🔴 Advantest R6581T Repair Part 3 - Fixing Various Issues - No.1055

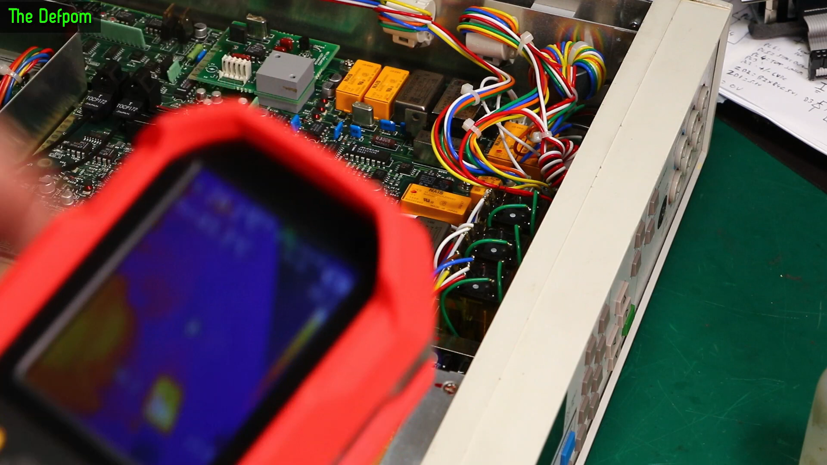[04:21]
This is obviously causing thermal EMS because it's getting hot. And the cross here is on that relay. And you see it's about 31 degrees. And the ones next to it are, well, you know, cooler than that. 27 or so. 26. Thereabouts. All right. So that relay is getting warm.
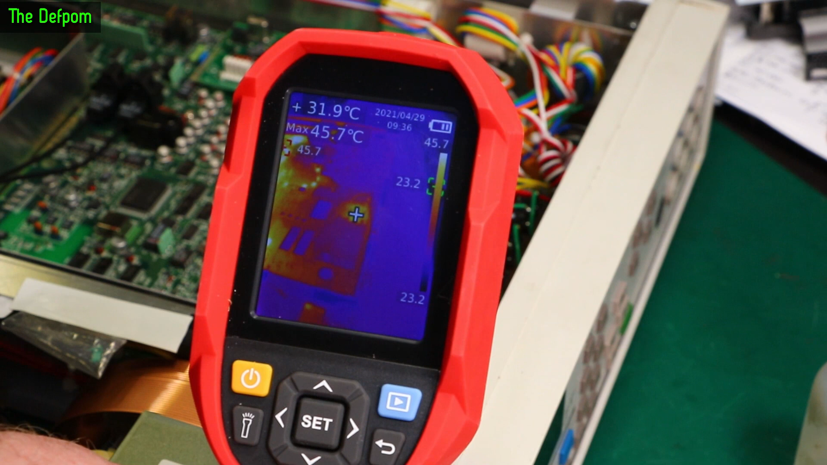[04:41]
On screen: spot 31.9°C, max 45.7°C
And that's known as being a problem. It's getting 32 there. So you can get 32. Bring the thing around this way a bit. And have a look from this angle.
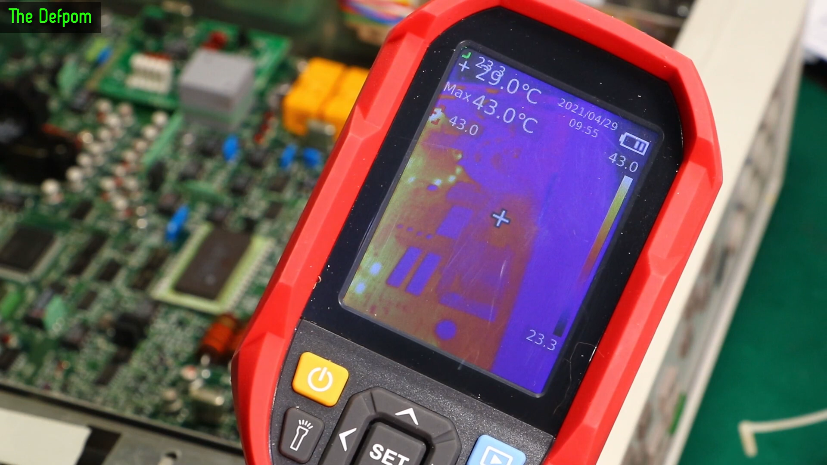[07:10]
On screen: spot 29.0°C, max 43.0°C
I'm pointing the crosses now basically on that relay where it was. You can kind of see that slightly warmer spot because that's the only one that's on I think. Getting 29. So that's a few degrees cooler. And come around the other side here which you can't see me doing.